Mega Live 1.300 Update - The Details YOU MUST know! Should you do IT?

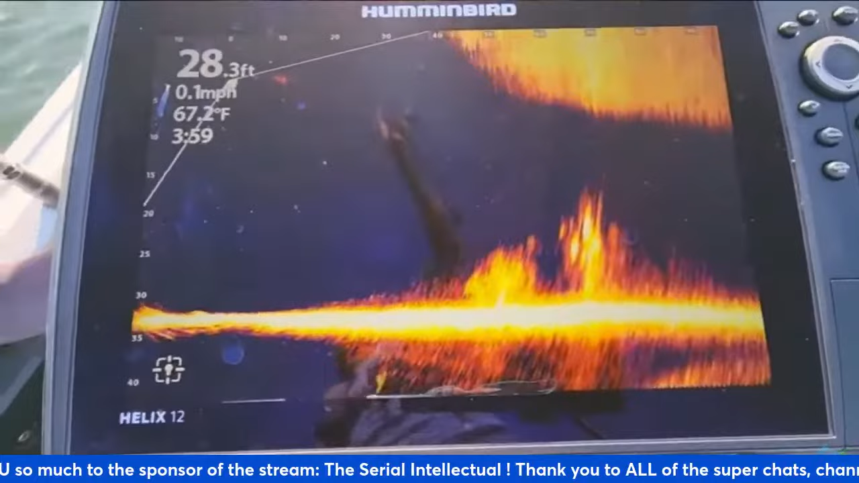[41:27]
On screen: depth 28.3 ft, water 67.2°F, speed 0.1 mph
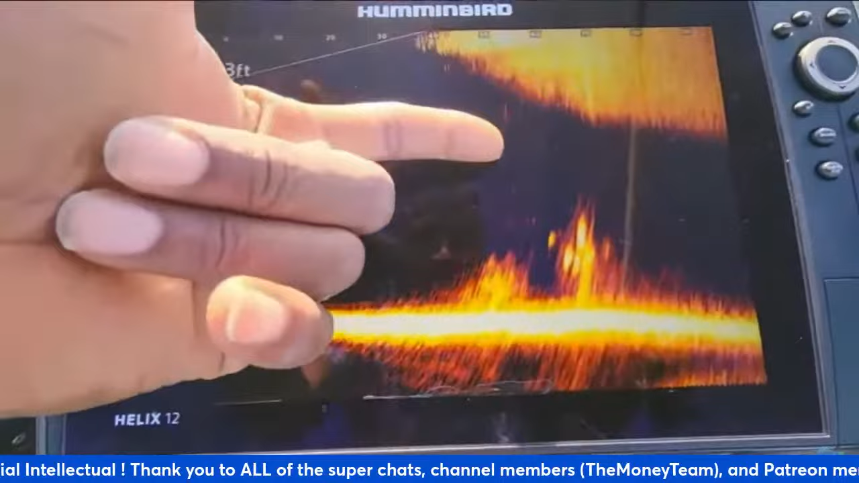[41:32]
all right there we go again hit right at about 55 it's kind of pendulum back uh to me right now but that's the bait my
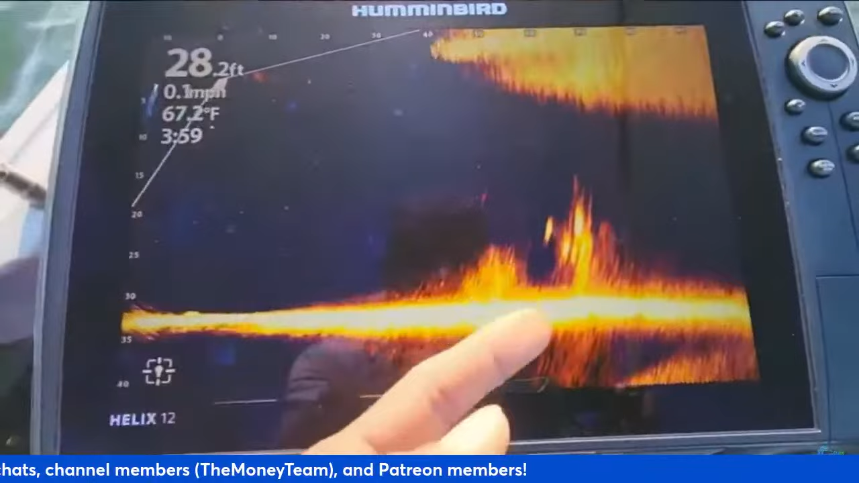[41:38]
On screen: depth 28.2 ft, water 67.2°F, speed 0.1 mph
cast my i was trying to get it right here to try to get those fish to react right there but there you go
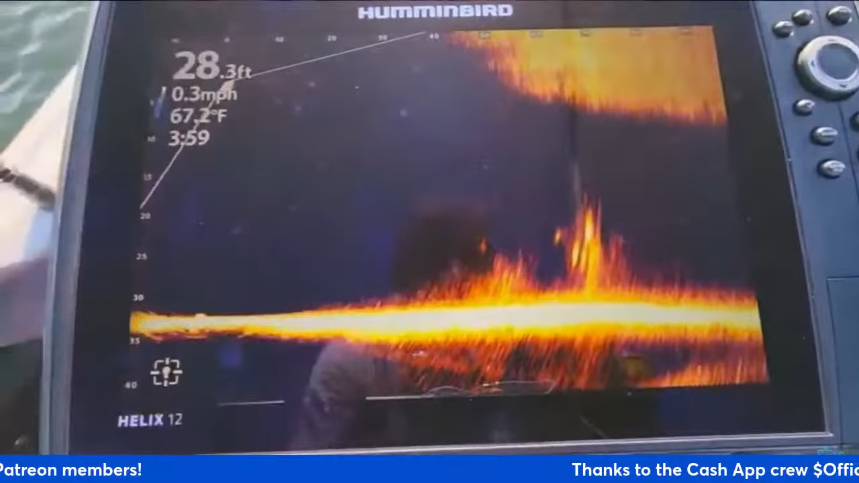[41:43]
On screen: depth 28.3 ft, water 67.2°F, speed 0.3 mph
it's kind of going in and out of the bean we're kind of out here in some choppy water but let me go ahead and reel
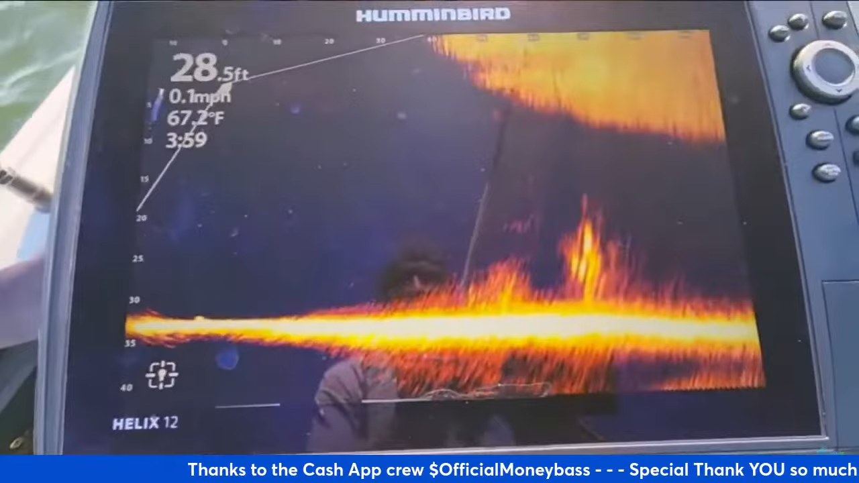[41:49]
On screen: depth 28.5 ft, water 67.2°F, speed 0.1 mph
it in and make one more cast so you guys can take a look at that and that's the shaky head guys you can see it coming back to the boat now i'll throw it out just a little bit farther try to hit it right at about the 65 foot range
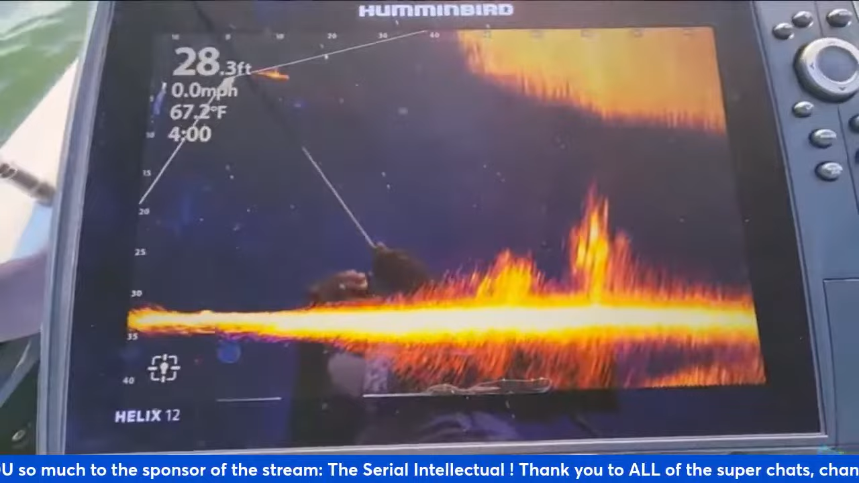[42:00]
On screen: depth 28.3 ft, water 67.2°F, speed 0.0 mph
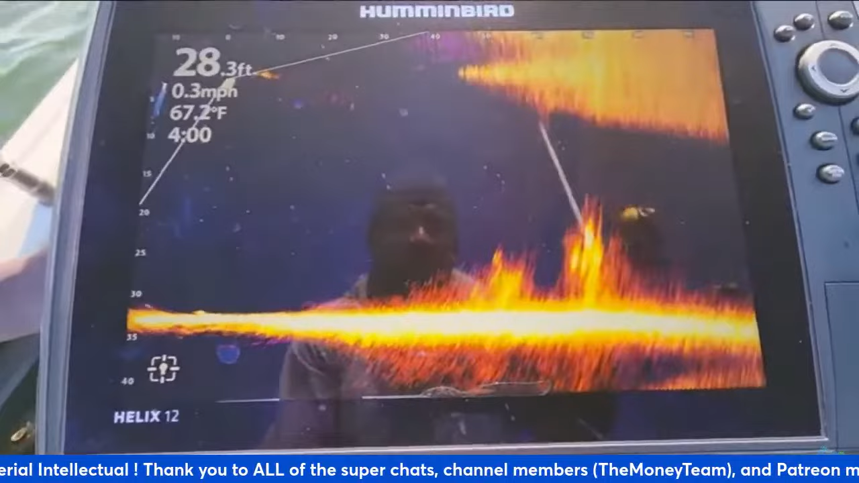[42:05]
On screen: depth 28.3 ft, water 67.2°F, speed 0.3 mph
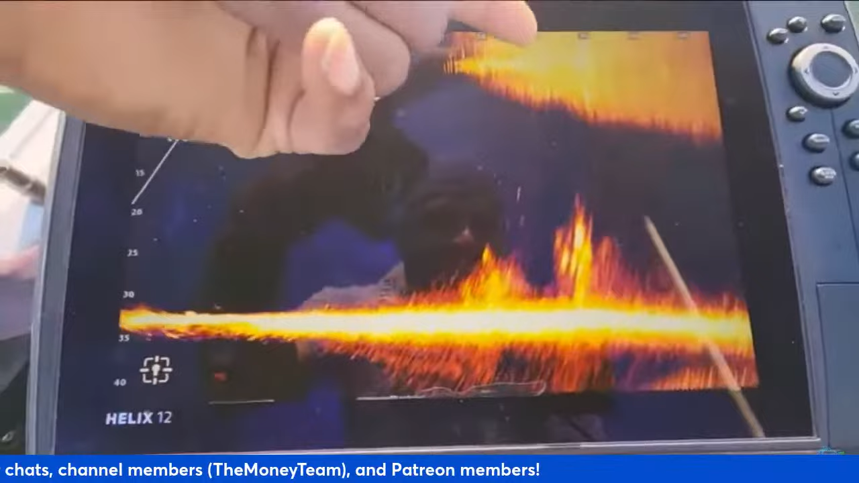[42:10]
all right so i hit it at about 60 you can see the bait falling right here i'm not really getting it in the
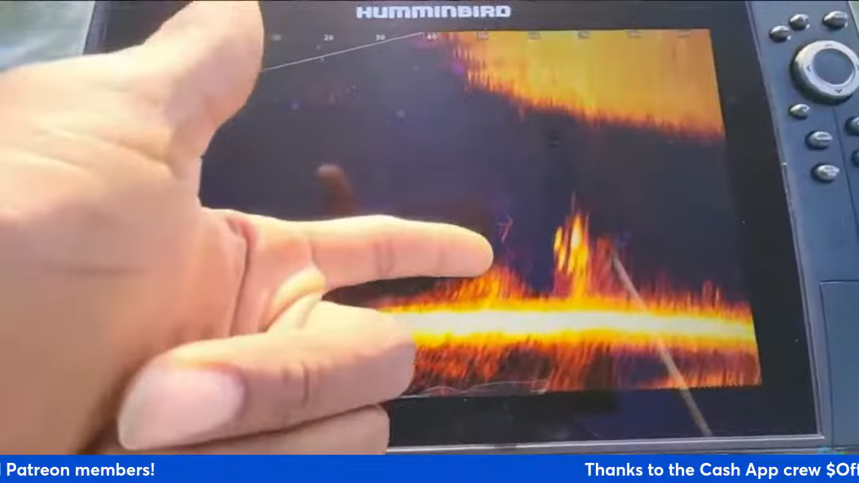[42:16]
beam too good but there you go and there's another fish sitting right out here right below the boat all
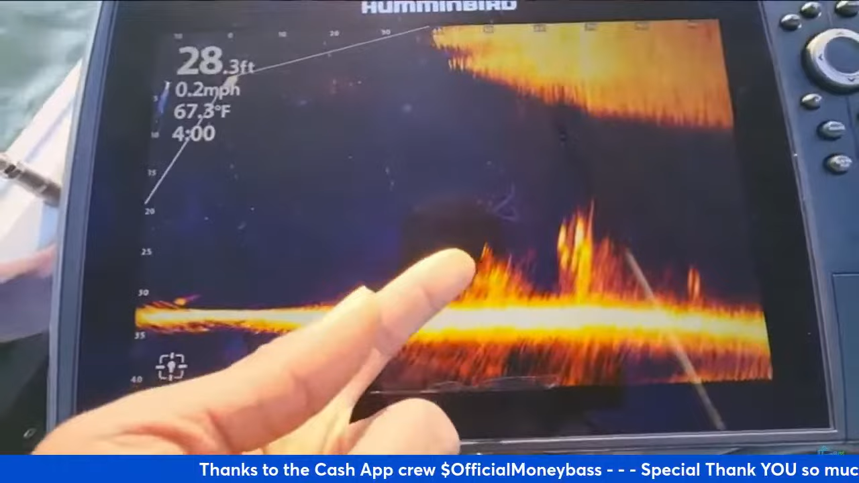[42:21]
On screen: depth 28.3 ft, water 67.3°F, speed 0.2 mph
right that uh shaky head just went straight down into that brush pile and you see some other fish coming out here they're heading toward the brush pile right now
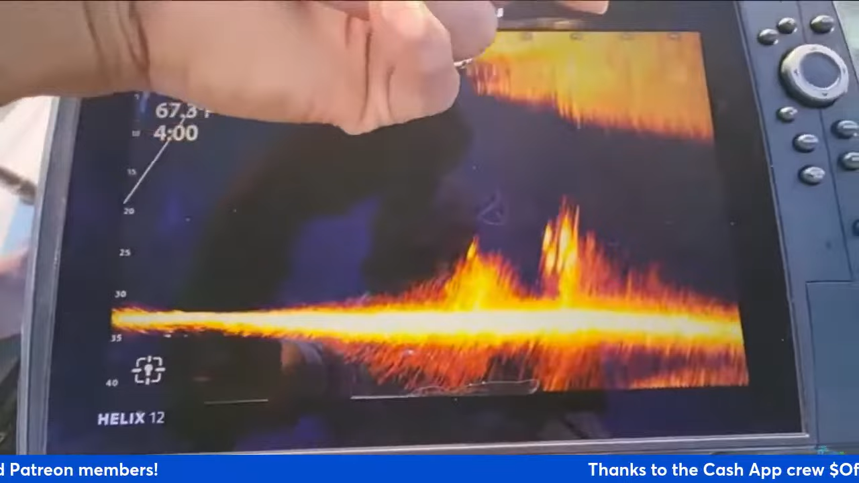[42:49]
all right so now we're going to throw a moving bait i'm going to throw this and try to get it out here around the 85 90 uh foot range bring it above this
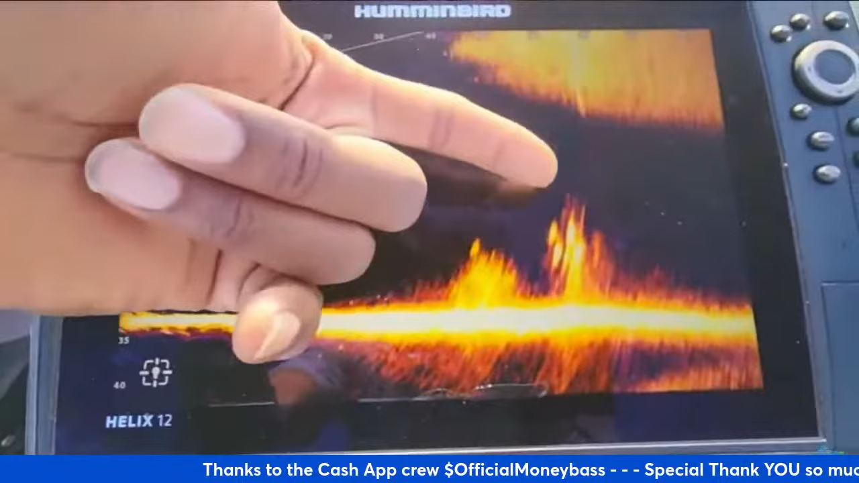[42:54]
uh cover out here and see if we can get those fish to start uh coming up to it so you guys can see how that looks
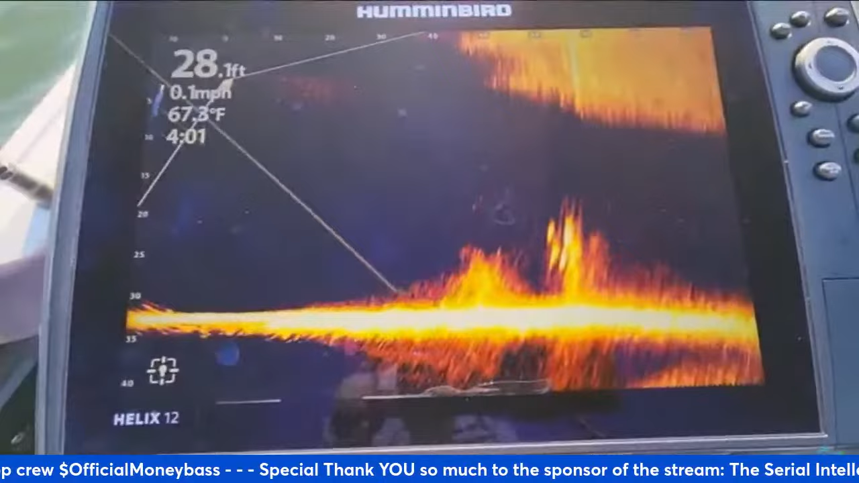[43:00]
On screen: depth 28.1 ft, water 67.3°F, speed 0.1 mph
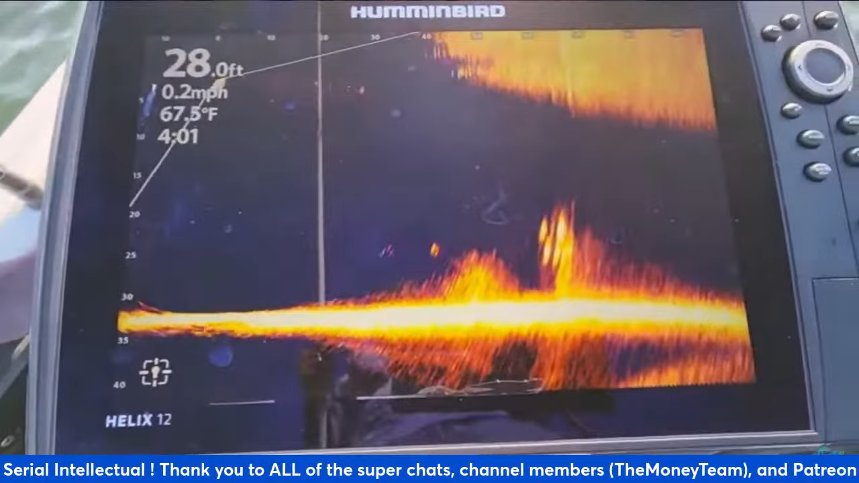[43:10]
On screen: depth 28.0 ft, water 67.5°F, speed 0.2 mph
all right so i'm just slow rolling this bait i'm going to try to bring that right above the heads of those fish and take a look at these fish out here you can see that fish swimming around pretty fast and that purple haze behind it that is the persistence mode that i was telling you guys about all
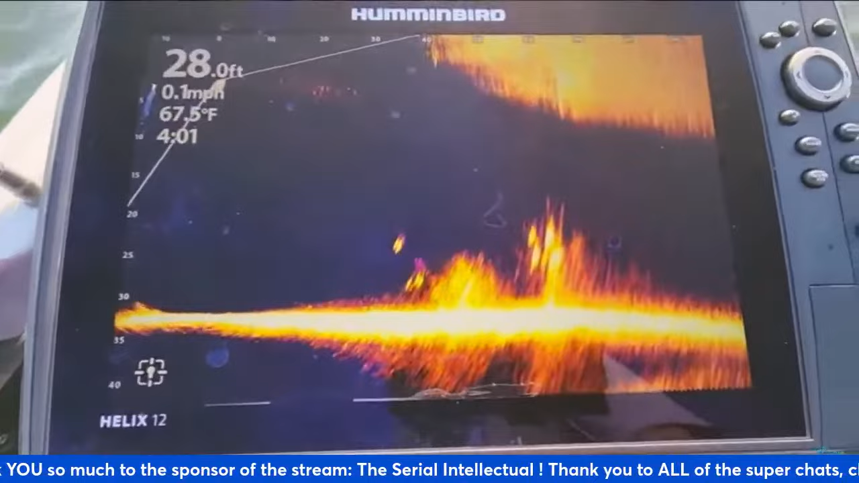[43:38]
On screen: depth 28.0 ft, water 67.5°F, speed 0.1 mph
right so i'm just slow rolling a bait out here um i probably did not get it inside of the beam because i'm not seeing it right now but i just want to see if the fish will still react to it whenever it uh comes across where those fish are at okay there they go you can see those fish coming up towards it
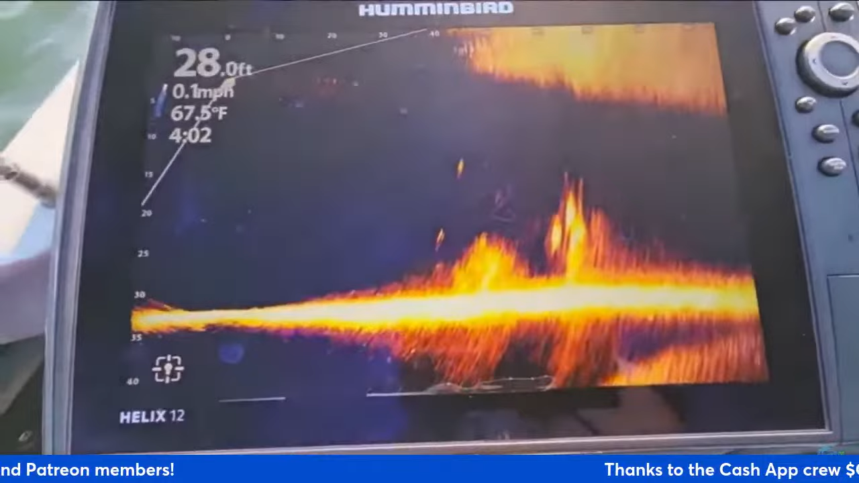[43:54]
On screen: depth 28.0 ft, speed 0.1 mph
i just had a fish tap it it's kind of in the beam there it goes and there's a fish right behind it
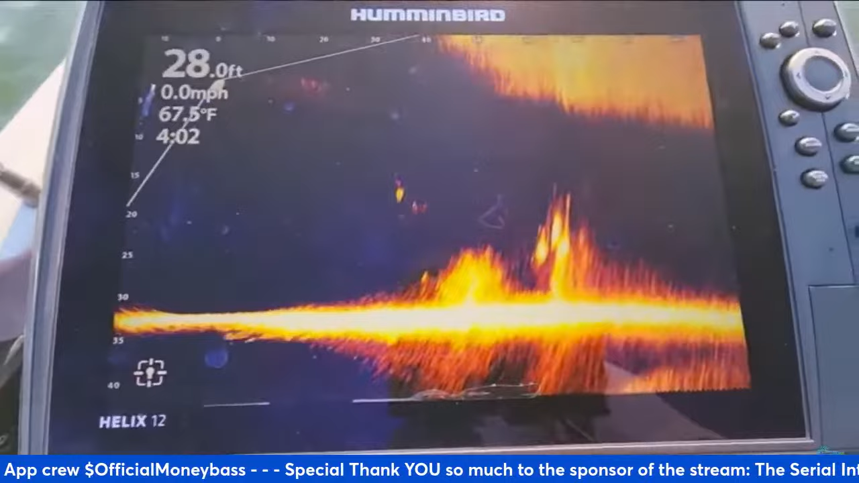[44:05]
On screen: depth 28.0 ft, water 67.5°F, speed 0.0 mph
all right so this is that mega live 1.290 guys and just keep in mind that the settings that i have i have it running hot that's why you have this extra noise in here um what i'll do um i'll make one more cast with this and then i'll uh i'll adjust those settings to get rid of this noise just to show you guys anybody that's wanting to know how clear the picture can